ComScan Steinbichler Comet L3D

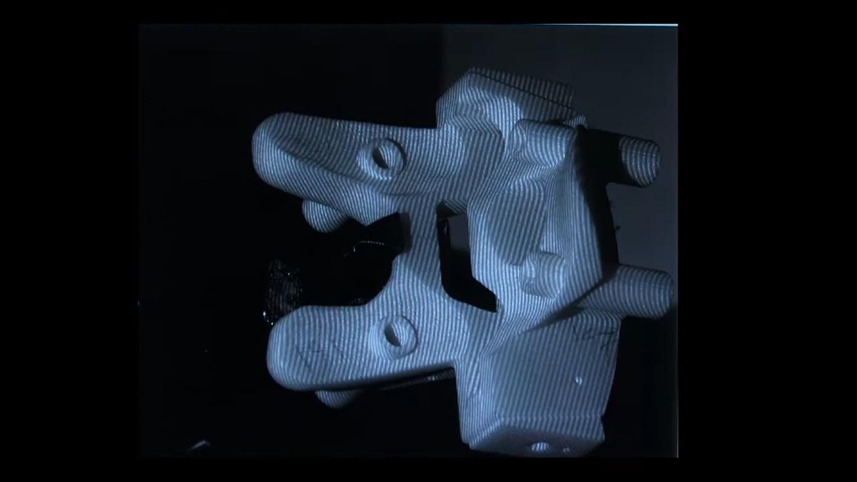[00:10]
What combines the sophistication of large-scale robotic scanning systems with the agility and affordability of manual scanning systems? Introducing the ComScan Steinbuechler Comet L3D,
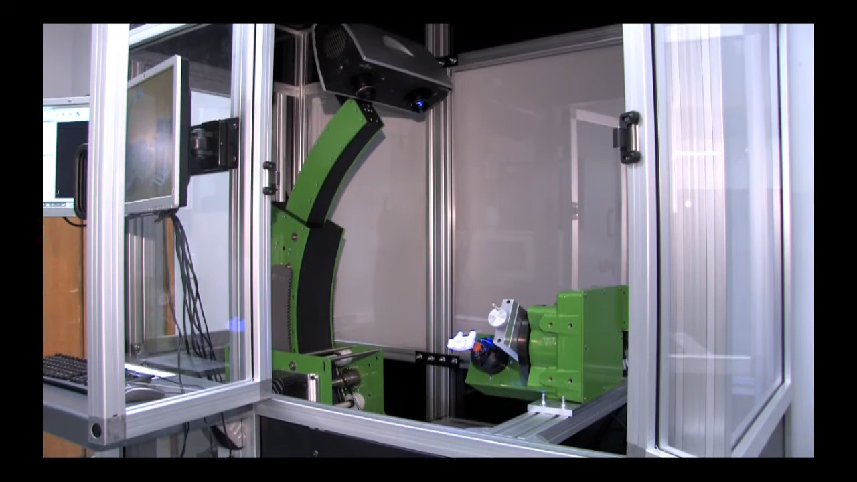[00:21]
an automated 3D component scanning solution with advanced Steinbuechler Comet L3D optical measuring and sensor technology. This unprecedented blend of technology is truly the next
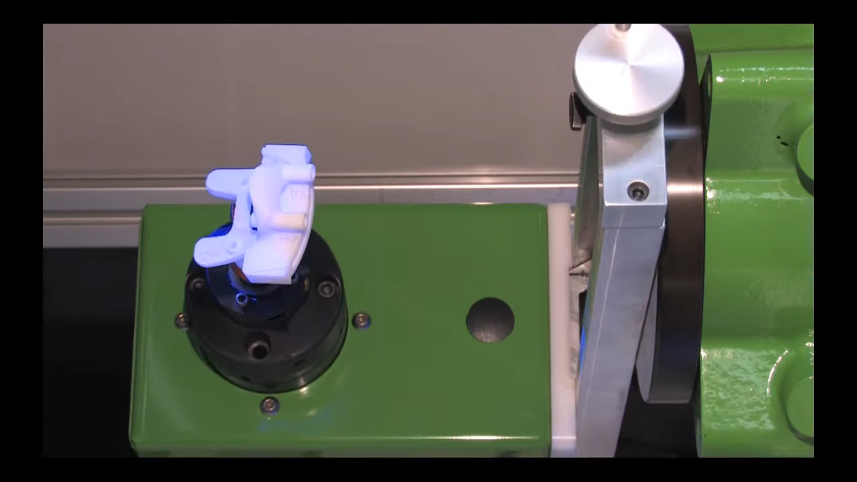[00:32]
generation alternative to coordinate measuring machines.
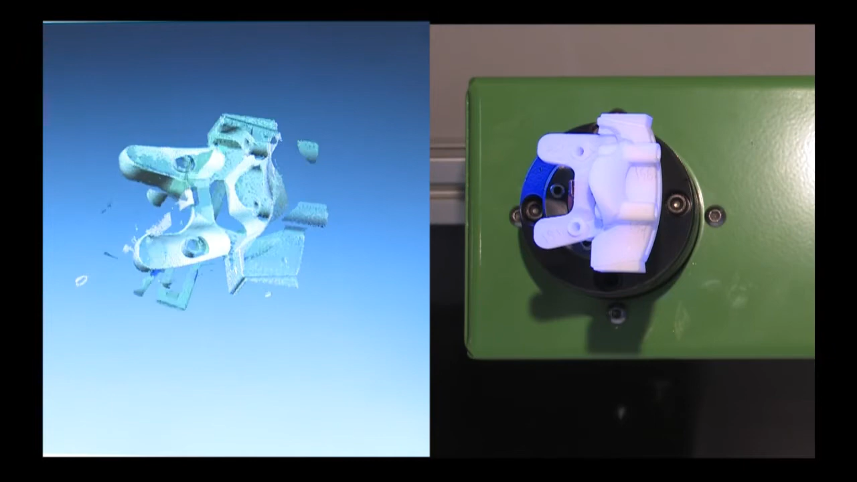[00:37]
Using millions of data points, the ComScan Steinbuechler Comet L3D delivers the required precision to verify physical characteristics and potential defects against engineering CAD models.
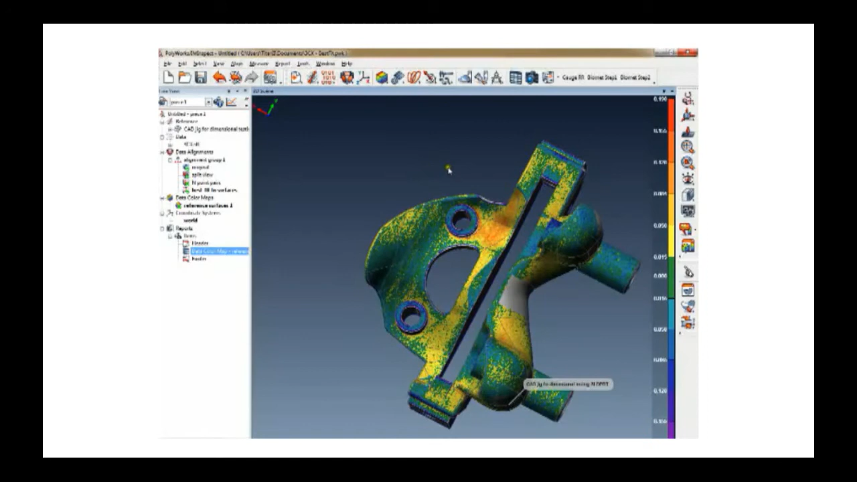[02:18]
Color mapping shows vivid images of the component measured against specifications.